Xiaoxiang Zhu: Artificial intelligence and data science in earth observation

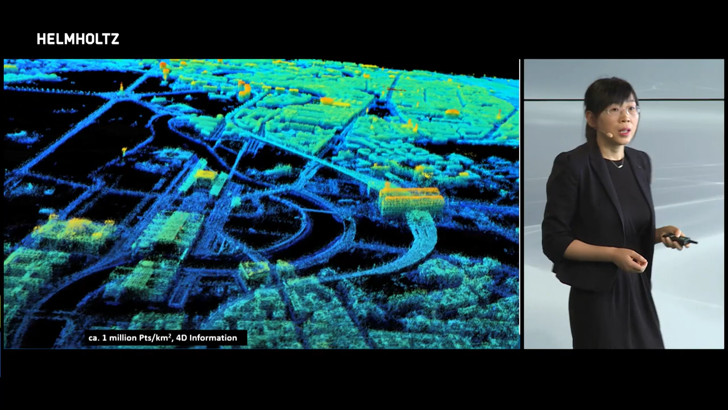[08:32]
And, my favorite example is close to the Ziegseule. If you pay attention here, you see these regular rasters. These are actually the lump posts along the roads. And, don't forget about the fourth dimension. We are measuring the changes. Which type of change?
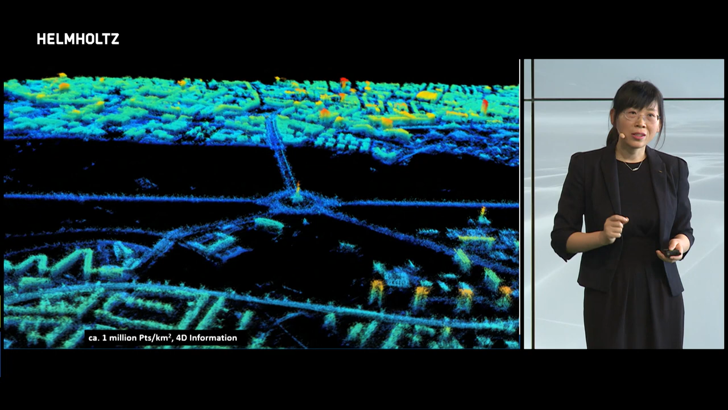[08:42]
You know that temporary change from summer to winter? Building will also breathe. In the summer, it expands. In the winter, it shrinks. And, this is what we see with the satellite.
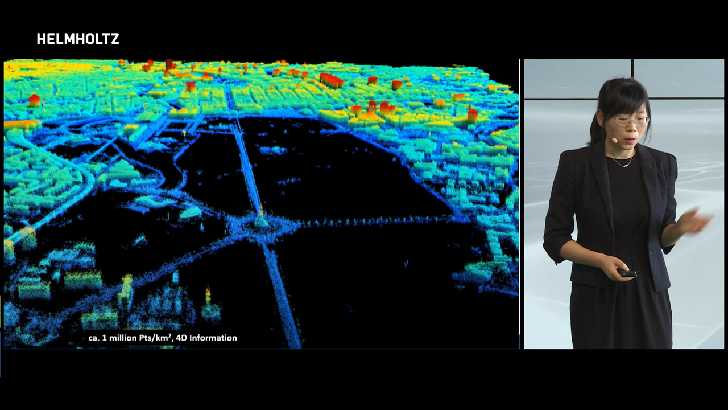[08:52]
So, what do you see here? Burding Central Railway Station.